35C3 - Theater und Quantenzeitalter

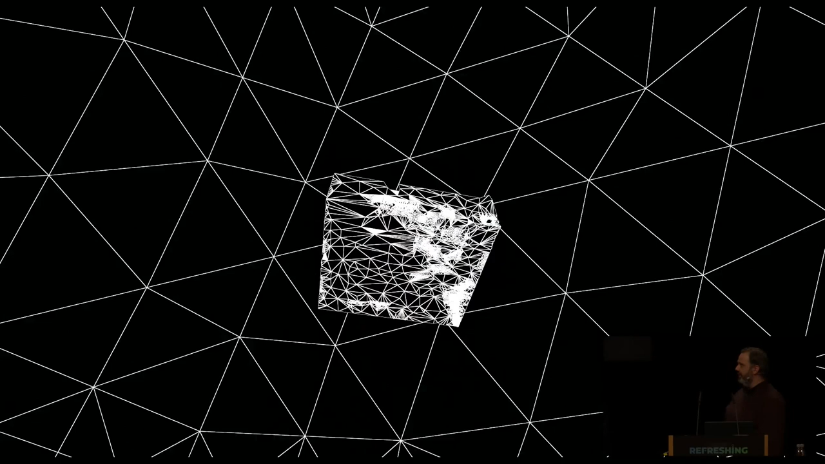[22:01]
Wir haben dann mit einem Laserscanner
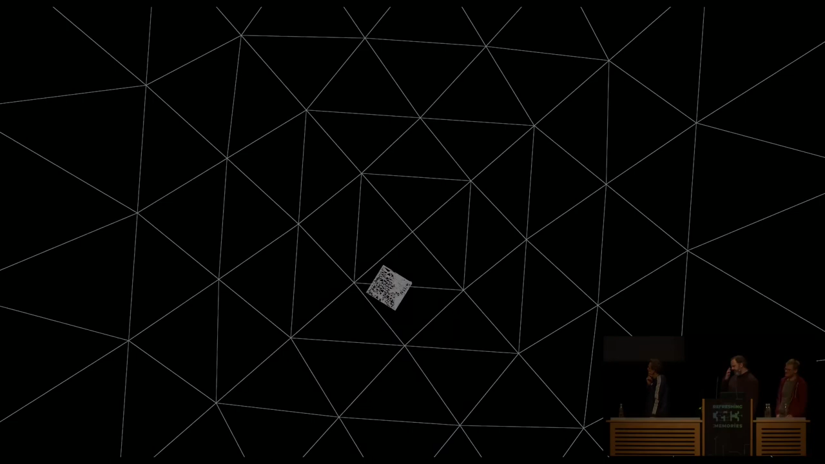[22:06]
haben wir dann im Prinzip ein Point-Cloud-Modell von der Borderline-Prozession erstellt,
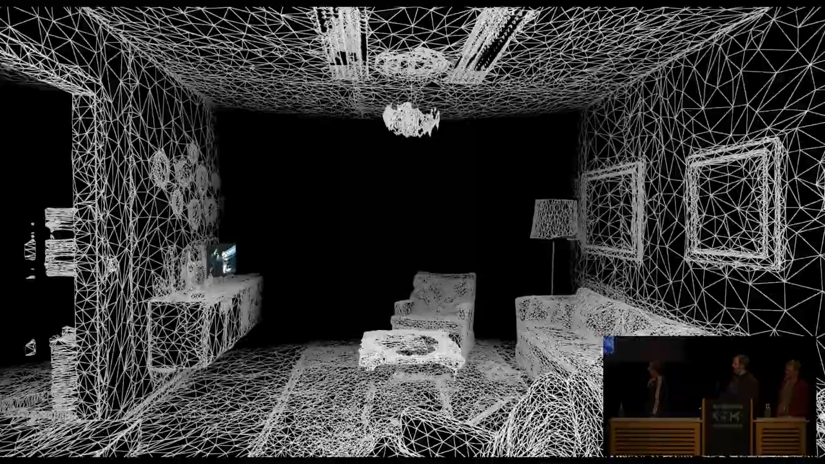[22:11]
von dem wir dann nachher auch eine VR-Experience gemacht haben und das war jetzt nicht nur mit der Borderline alleine,
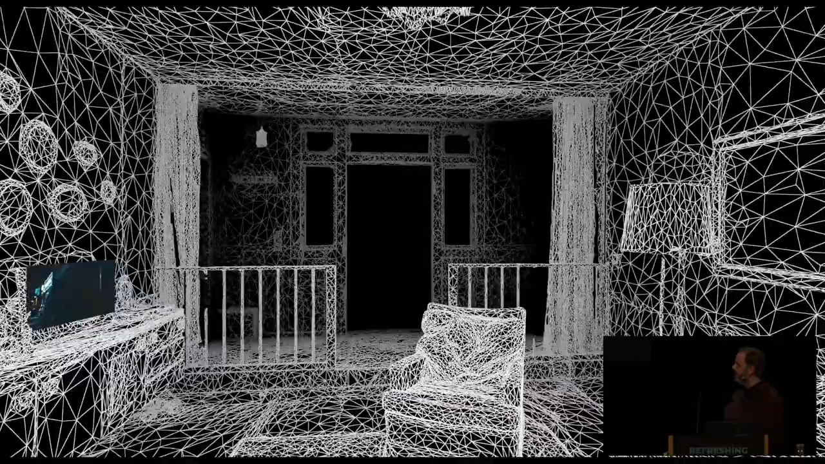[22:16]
sondern eben auch in Kombination mit einem Stück,
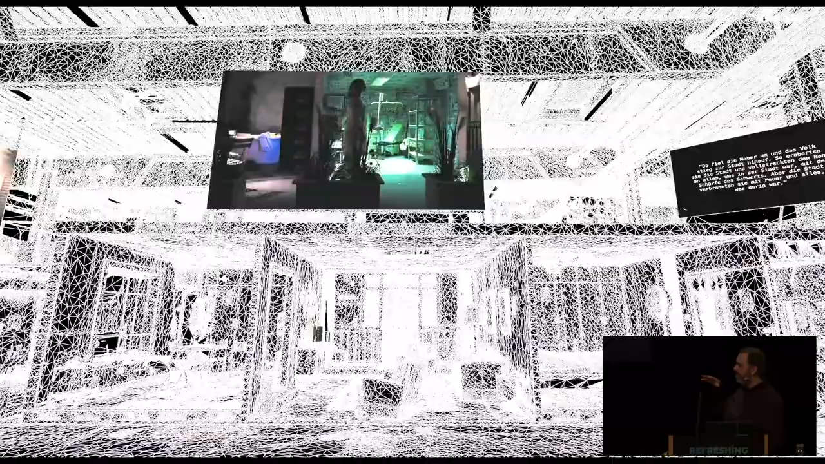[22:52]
wir haben auch mit der Kinect-Kamera im Prinzip die Schauspieler eingescannt und auch die Szenen gemacht.